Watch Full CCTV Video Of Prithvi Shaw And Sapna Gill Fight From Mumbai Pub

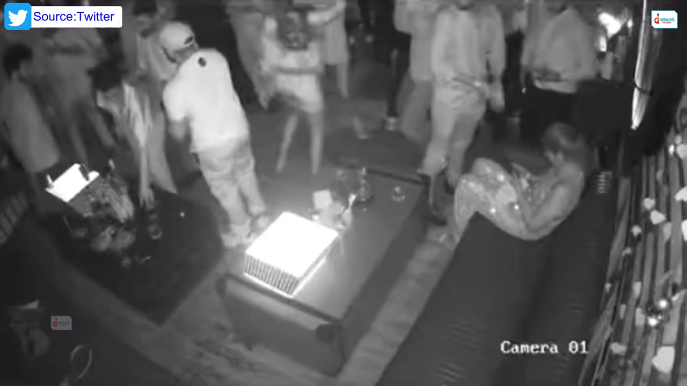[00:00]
This is Prithvi. This is Shobit. This is Sapna. Now Shobit saw Prithvi. So he is asking for taking a selfie with him.